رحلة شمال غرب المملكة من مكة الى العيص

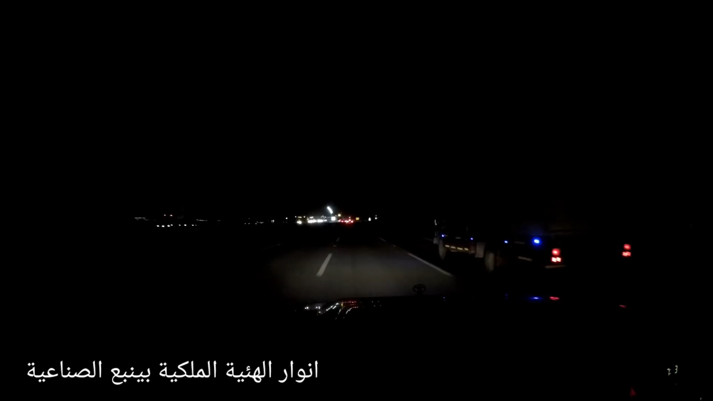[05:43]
هذه الهيئة الملكية للجبيل وينبع، هنا على اليمين وعلى اليسار
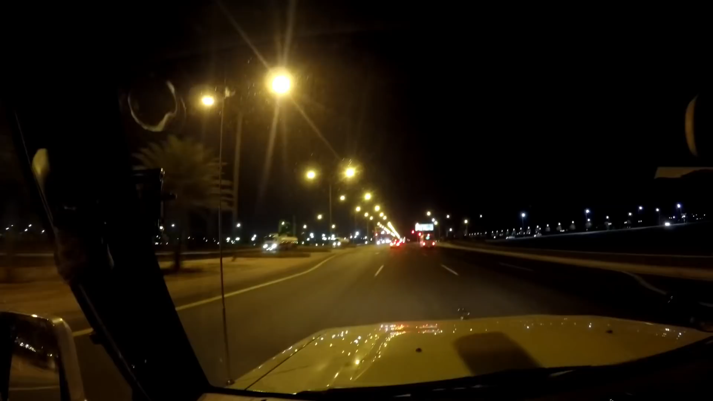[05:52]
الهيئة الملكية، منظمة تنظيم راقي حقيقة.
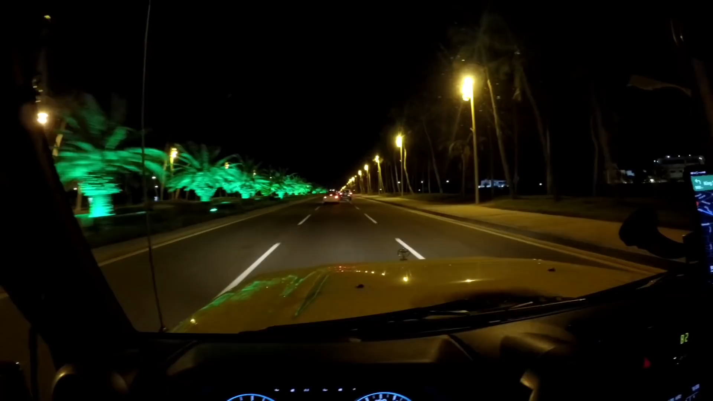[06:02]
حتى البنية التحتية يعني مميزة هنا. سبق وإن عملت في الهيئة الملكية أول ما أنشأت وأسست، كانت يعني أقل من هذا الشكل وهذا، لكن مع الأيام والسنين ما شاء الله يعني في النهار مدخل الهيئة هذا الشارع بالذات جميل. هناك اللوحة تقول لك ويلكم.